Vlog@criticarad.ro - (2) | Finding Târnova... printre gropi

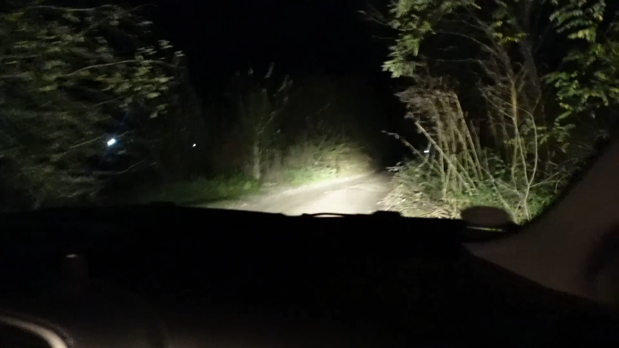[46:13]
Acum era normal și clar să fie, să nu fie chiar superb. Dar nici în halul ăsta. Deci cam cum am venit. Nu, că era mai... Acolo măcar gropile erau constante, aici sunt denivelări. Nu, știi cum e drumul ăsta? Foarte simplu. A. Iubitule, crezi că e mai drăguță decât mine?